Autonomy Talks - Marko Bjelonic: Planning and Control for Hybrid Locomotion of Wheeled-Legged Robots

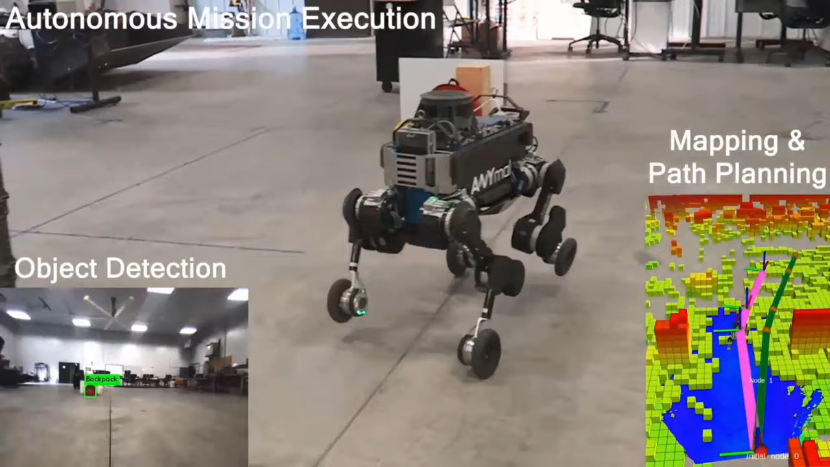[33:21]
At the DARPA Subterranean Challenge, the robot rapidly mapped, navigated and explored dynamic underground environments.
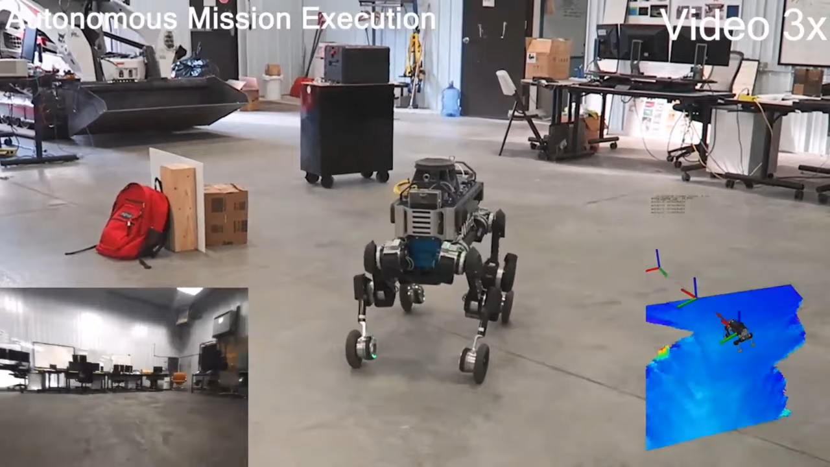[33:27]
Here it can be seen how the robot generates an elevation map and incorporates object detection, SLAM and navigation algorithms.